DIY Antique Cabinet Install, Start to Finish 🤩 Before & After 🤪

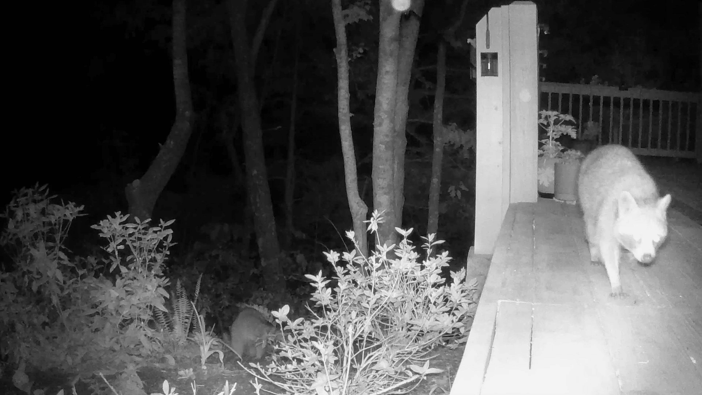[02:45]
and the next thing you know, it's walking past the retaining wall right up to our front porch.
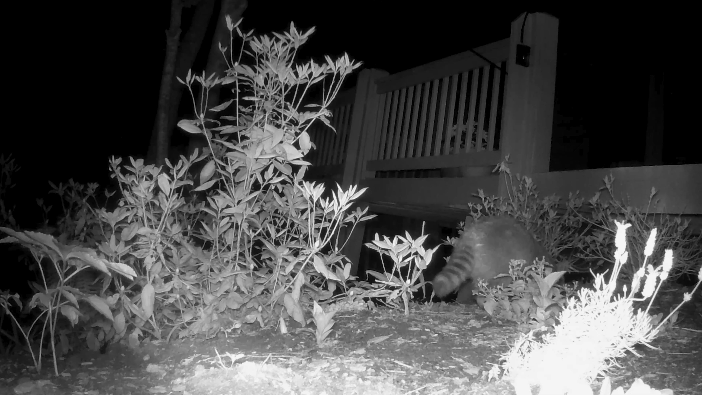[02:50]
Yeah, the nighttime trail cams around the house have been lit up with activity.